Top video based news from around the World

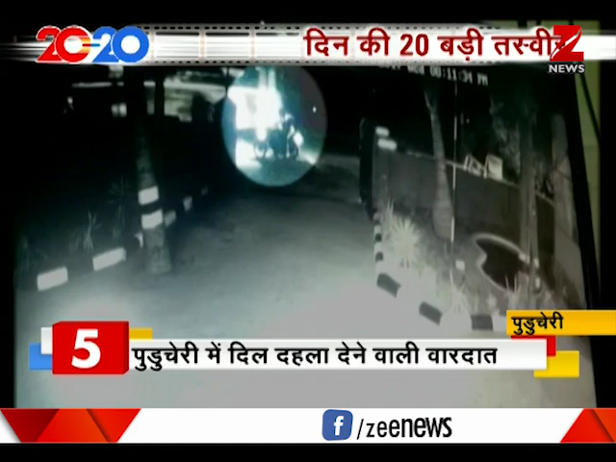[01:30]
पुडूचेरी में बाइक सबार दो लोग पुलिस टेशन के सामने रुखते हैं, उनके हाथ में एक युवक का कटा हुआ सिर है, वो कटे हुए सिर को थाने के परिसर में फैक कर परार हो जाते हैं,